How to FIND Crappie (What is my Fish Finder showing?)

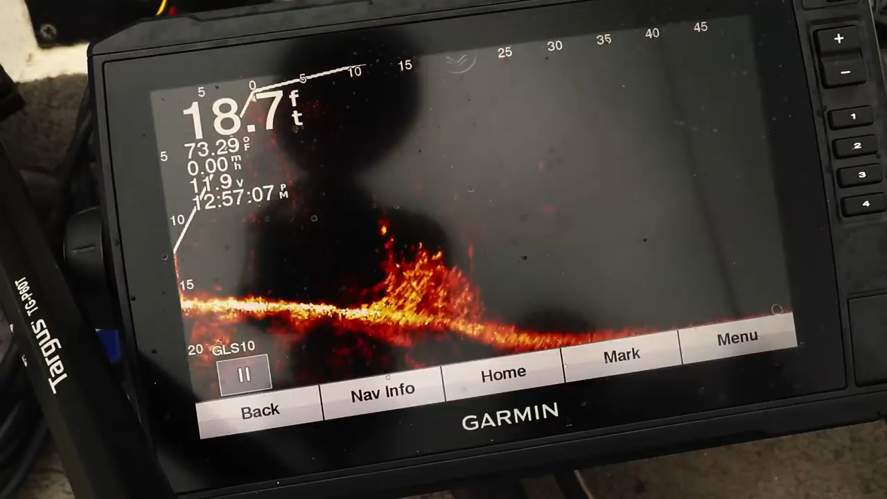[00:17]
On screen: depth 18.7 ft, water 73.29°F
oh it's a good one yes about time
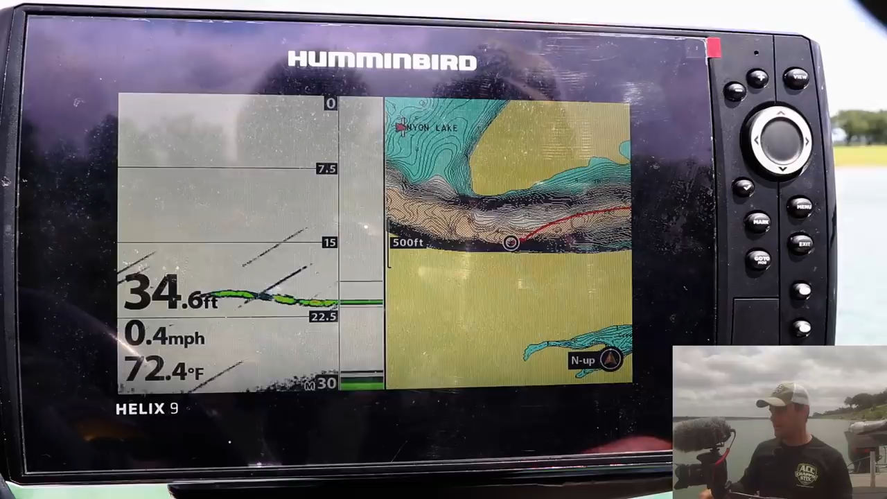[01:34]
On screen: depth 34.6 ft, water 72.4°F, speed 0.4 mph
unit now the first thing to understand of how sonar system displays i'm assuming this is the main screen you're probably looking at something with the 2d
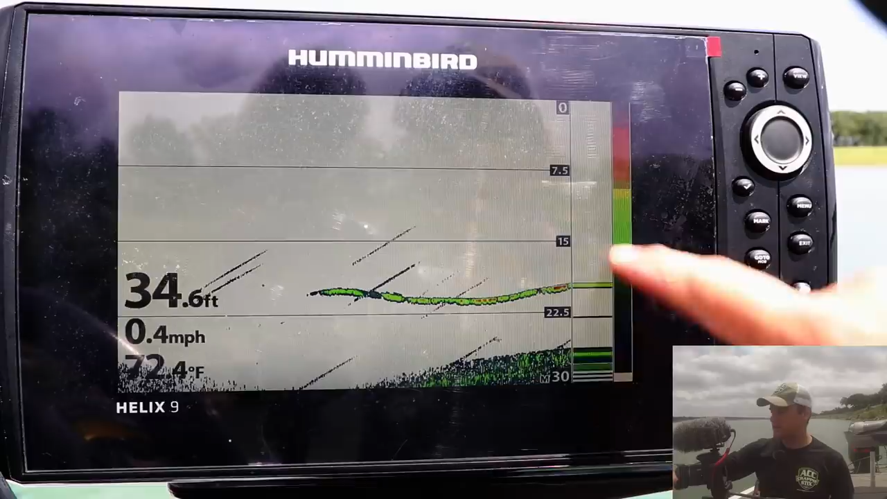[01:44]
On screen: depth 34.6 ft, speed 0.4 mph
or the traditional sonar unit it's got a different color palette let's see if i can show
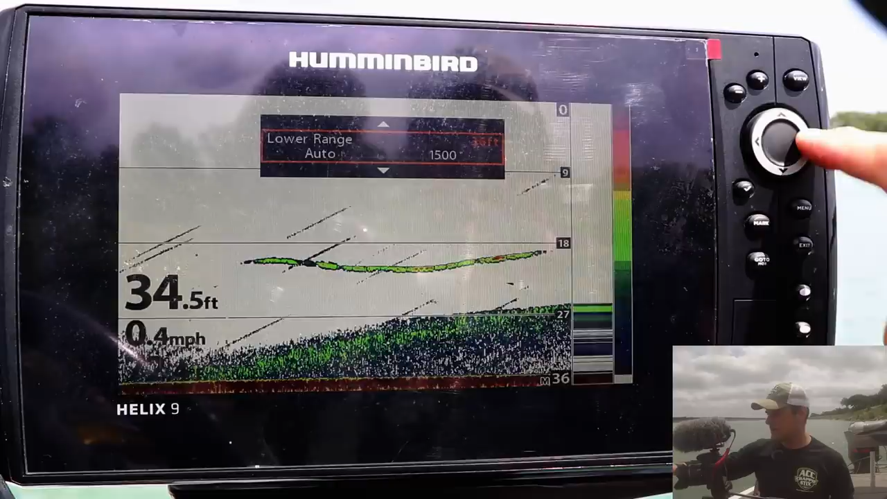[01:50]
On screen: depth 34.5 ft, speed 0.4 mph
the bottom here there's the bottom this is a pretty deep lake but the first thing
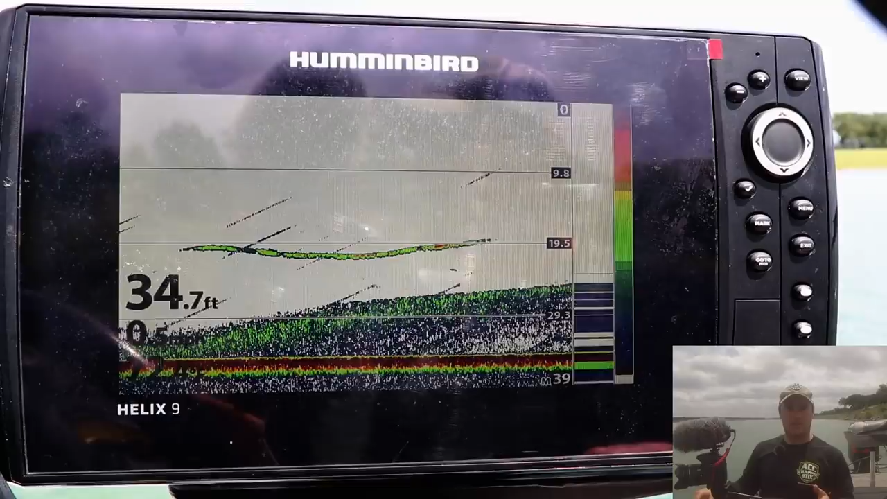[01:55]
On screen: depth 34.7 ft
you need to understand is where is your transducer mounted is it mounted at the bow on your trolling motor
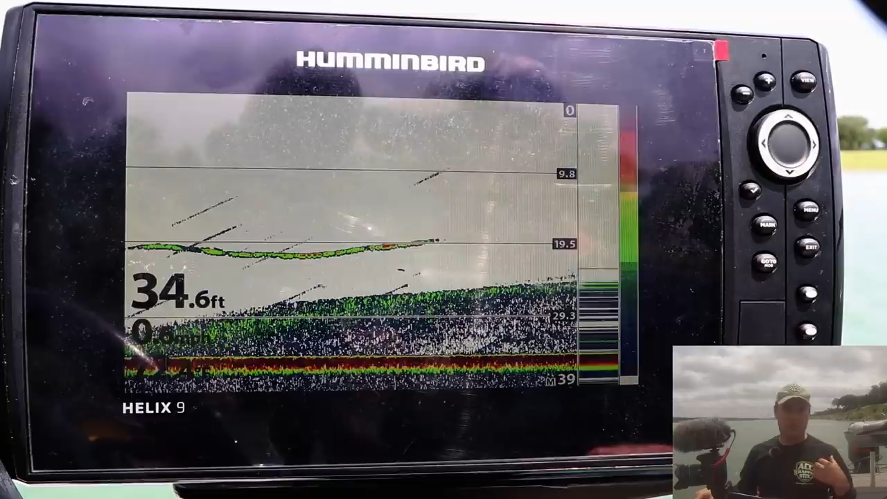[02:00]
On screen: depth 34.6 ft
in which case this unit that i'm showing you right now is actually mounted on the stern just on
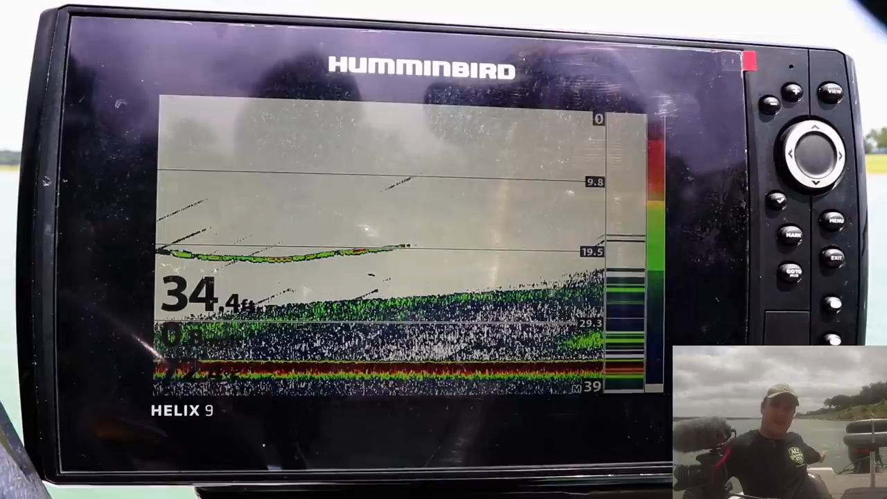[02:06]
On screen: depth 34.4 ft
this side of my my large motor and that's that's important to know because
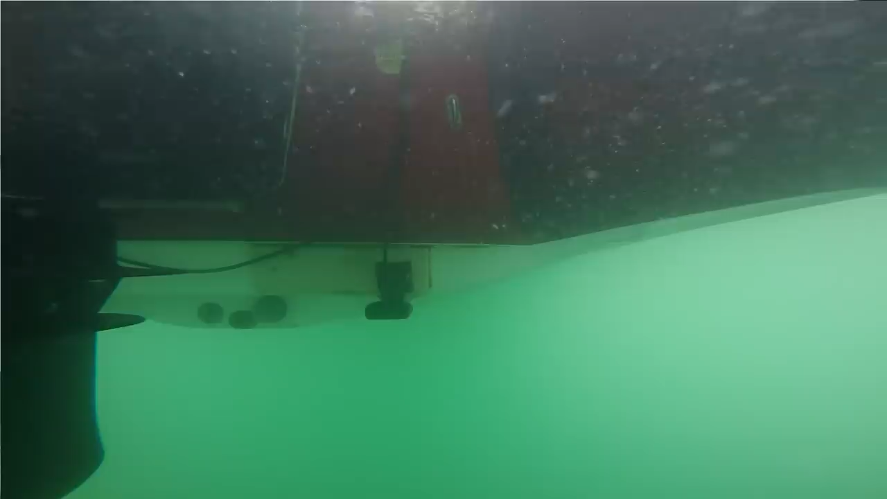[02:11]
it it determines whether you're seeing the fish before
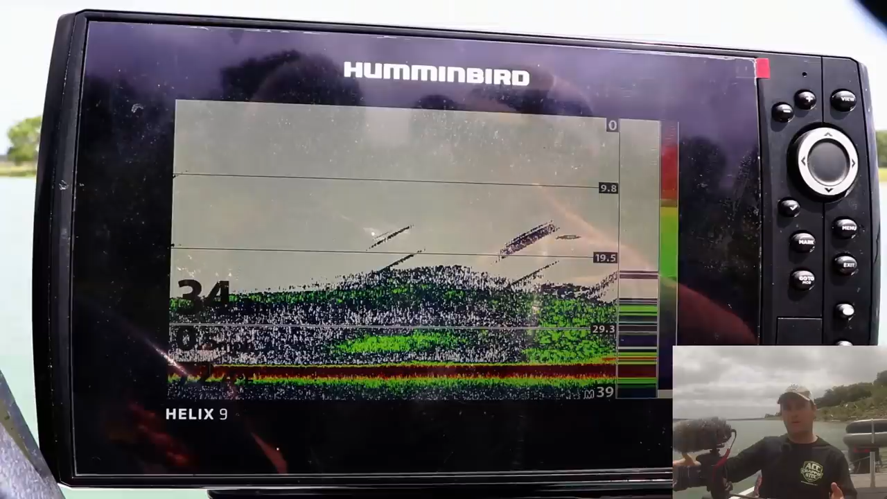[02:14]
you get to it in which case
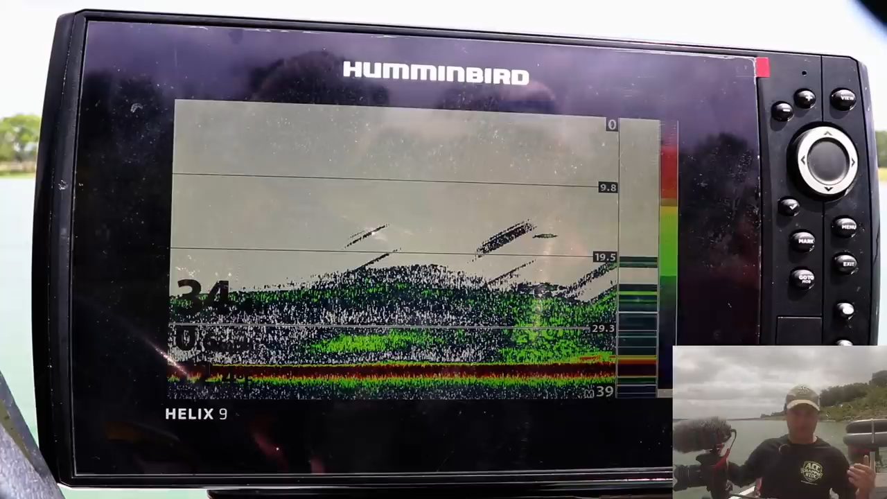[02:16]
if you're sitting at your council and you have your trolling motor in the water that trolling motor is going to pick up the fish
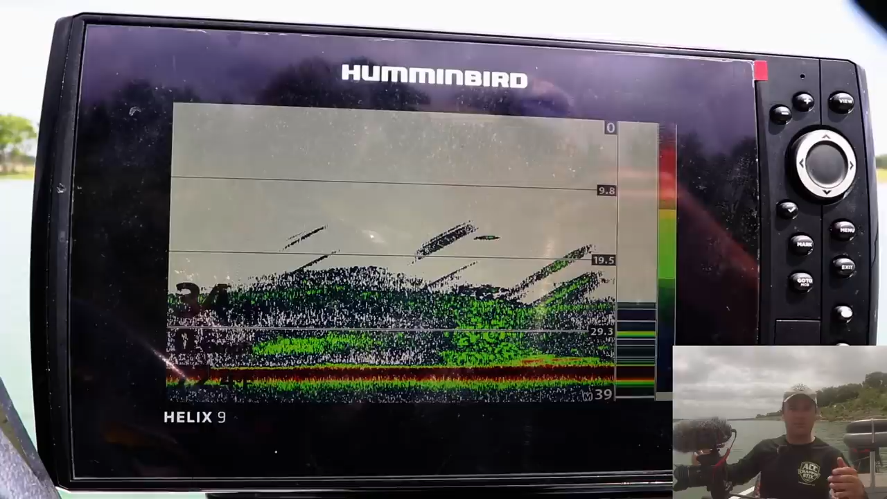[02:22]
before it actually passes underneath where you're sitting you could also if you if you have a kayak you could also mount it on the side of the kayak this is just really important to understand where your
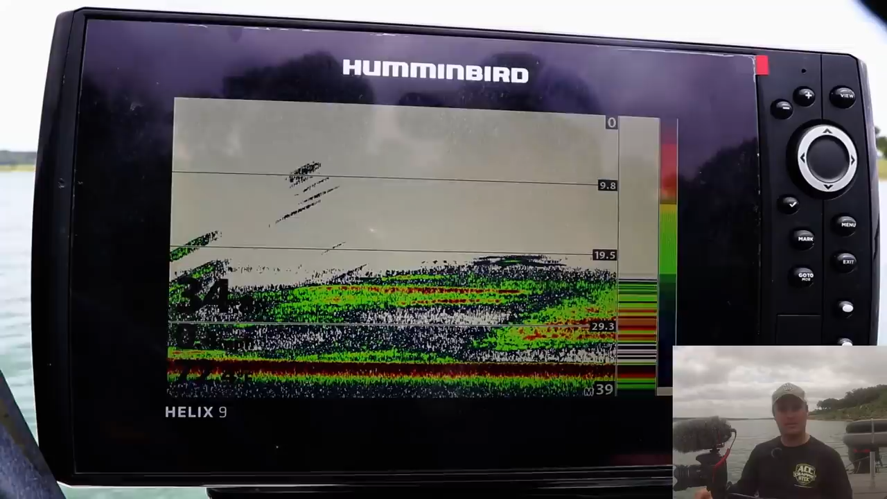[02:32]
signal is being sent from to know if the fish is directly below you if it's behind you by the time you see it displayed on your screen this is the 2d
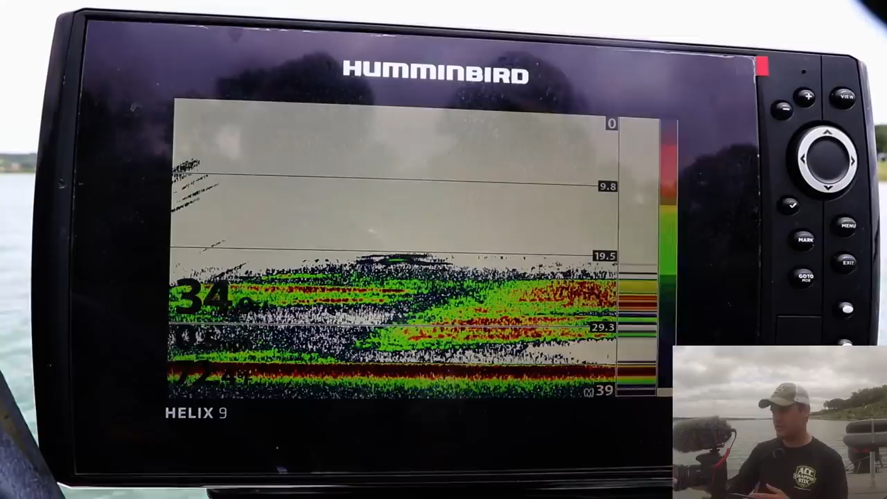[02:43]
or traditional sonar system this is the display all units have this and what's i guess what's cool about it is you can adjust it to fit what you're really looking
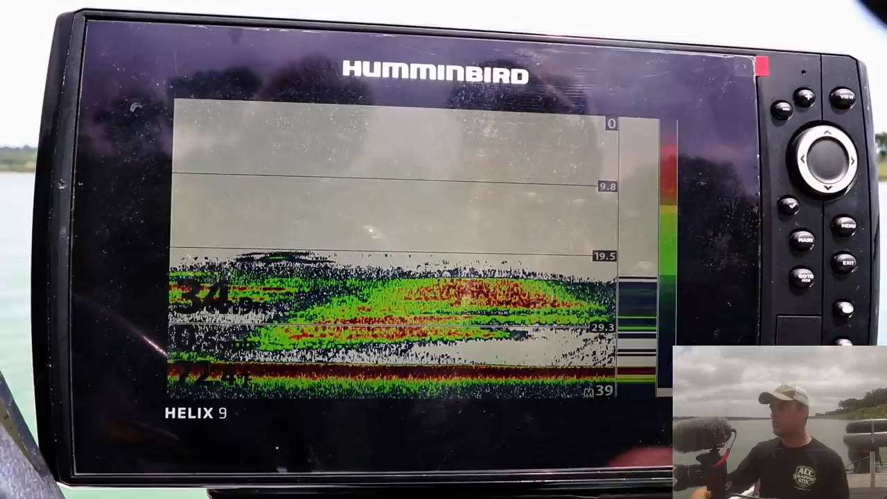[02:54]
for you can turn the sensitivity up if you're looking for smaller fish panfish crappie bluegill you can turn sensitivity down to determine if you're going for bigger fish walleye bass
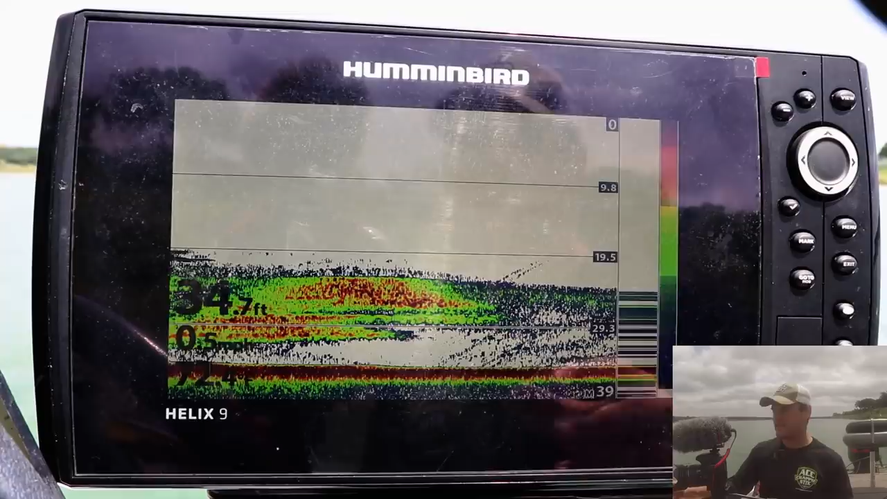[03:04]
pike musky stuff like that catfish so this hummingbird like most sonar systems have two different
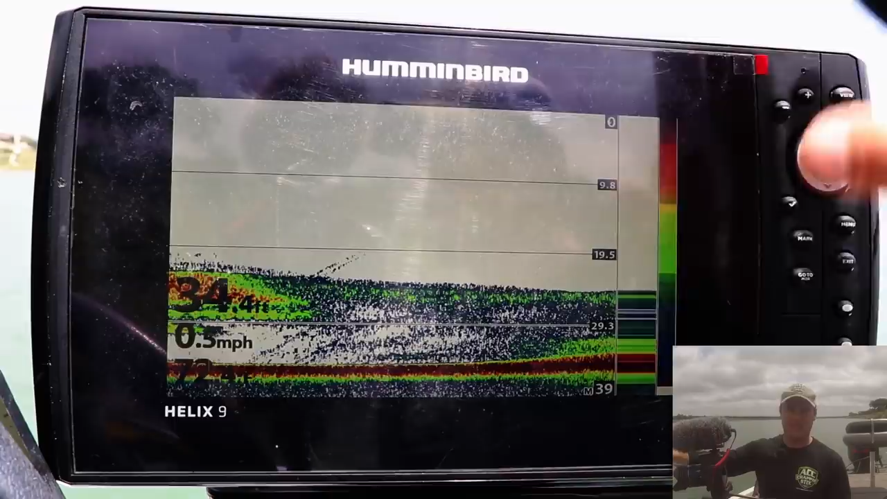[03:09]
On screen: speed 0.5 mph
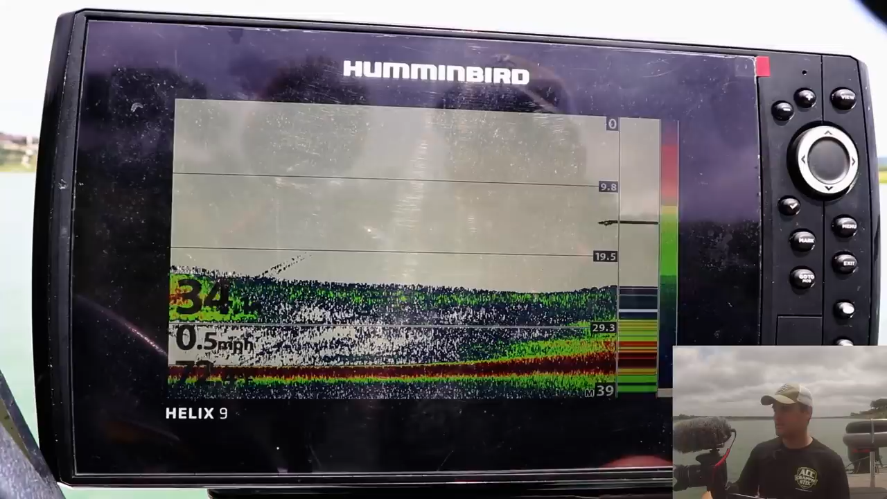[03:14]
On screen: speed 0.5 mph
frequencies or cone angles this hummingbird has an 83 and a 200 so here's my
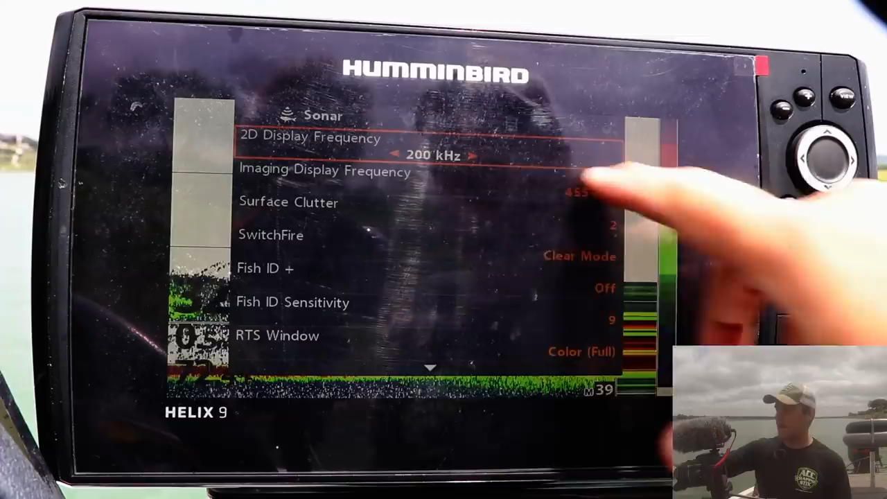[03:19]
i always i usually run it on 200 kilohertz but there's 83 kilohertz and 200 kilohertz now your 83 is your wide angle cone okay